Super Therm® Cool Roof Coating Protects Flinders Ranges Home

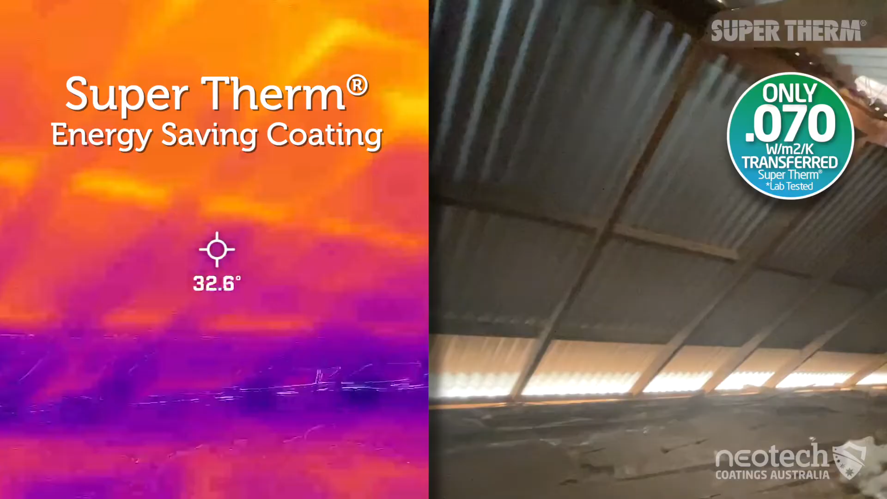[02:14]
and betty's heat challenge super therm allows
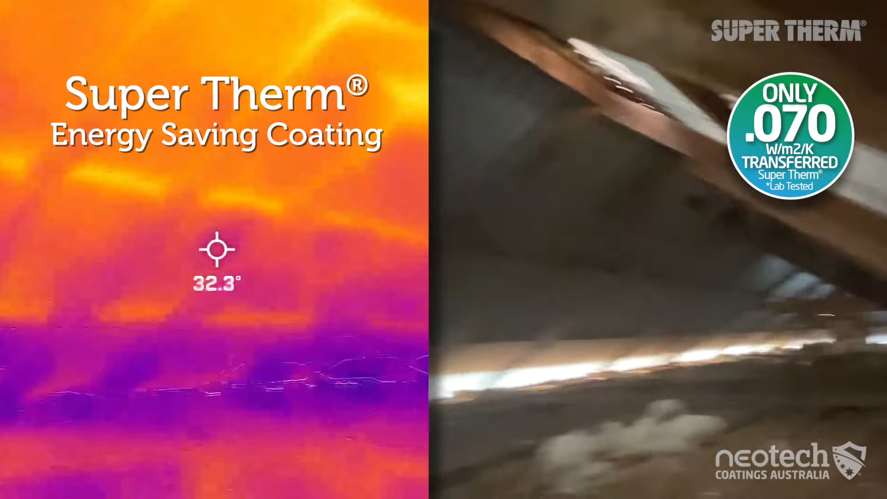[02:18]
just 0.070 watts per meter square kelvin of heat conduction from a
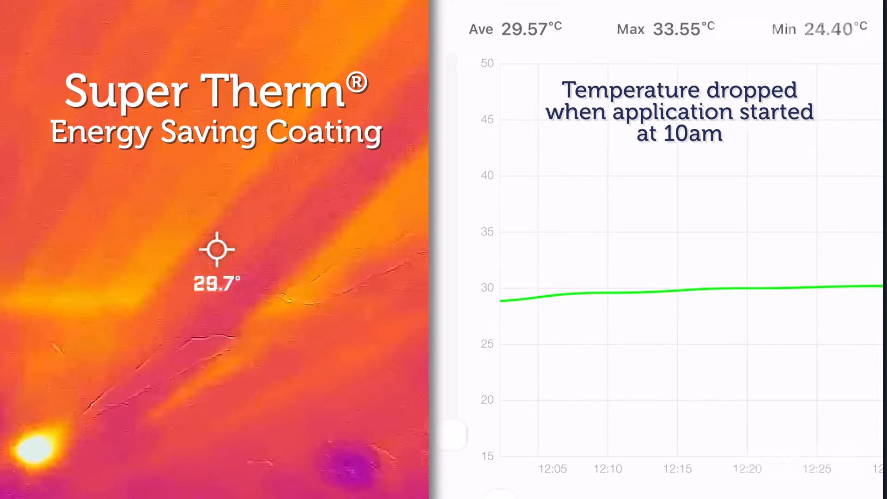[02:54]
31 degrees compared with previous higher 41